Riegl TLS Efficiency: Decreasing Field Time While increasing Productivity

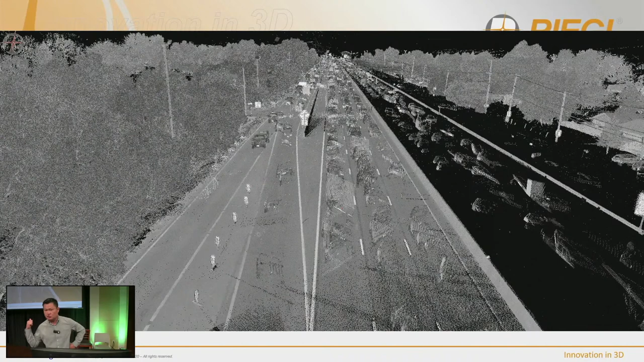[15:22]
You can see, this is just, uh, the data with all the, uh, the, the cars and that's afterwards, right? So nobody's going to sit there and remove all these vehicles, right? Sure. We can remove everything, but we may need the power lines. We may need the poles. We may need a stop sign, the manholes, whatever. So this tool really focused on dynamic objects and objects that are moving, which is very unique to, to what we have offered, um, till this day.
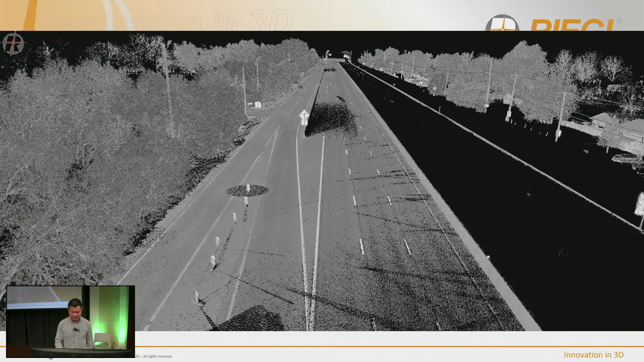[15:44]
All right. And so here's a report. So, uh, what you see in here is all, uh, is the one mile with the road on the, on the black, um, image here.
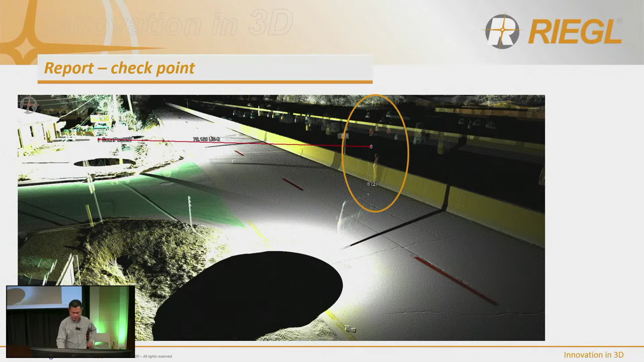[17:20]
And then the points at the bottom represents, uh, the control that was surveyed, uh, and that was given directly, uh, from the survey. You can see, uh, you points matches right on the ground, right? And the points on top because I had a rod height to it and that's all, you know, and you can pull all the points in, uh, this, uh, the, the, the, the software itself itself allows you to do QA, QC checks on, um, on, on, on, um, um, uh, yeah, checkpoints, checkpoints. But TopoDot also does that too very, very well as well.
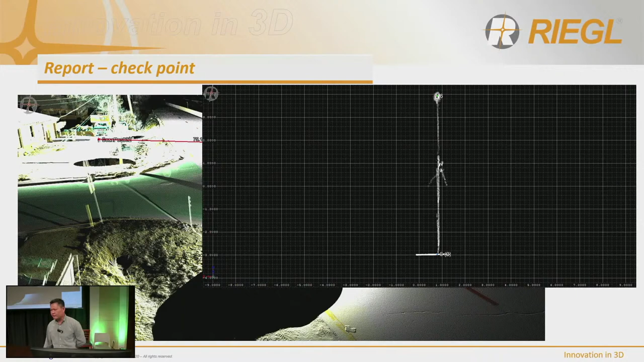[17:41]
Okay. Yeah. So the project, uh, uh, summary, right? So again, we did one, uh, was one mile with the road. I think we scanned total three hours.